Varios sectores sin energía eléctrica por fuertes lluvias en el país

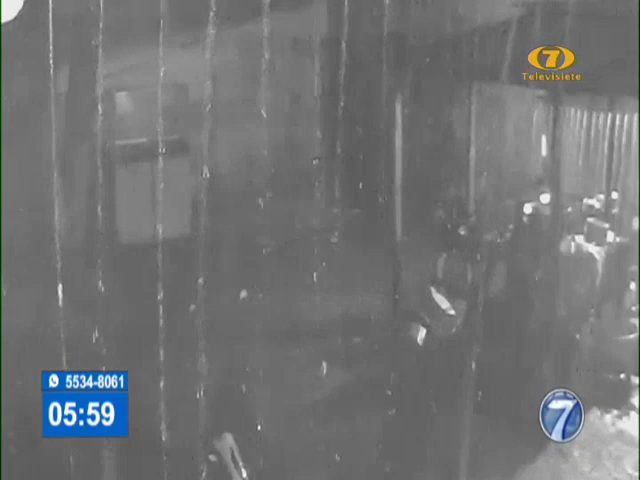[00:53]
Esto es parte de los estragos que provocó la fuerte lluvia en algunas regiones del país y también dentro de la ciudad de Guatemala, que ya más adelante veremos.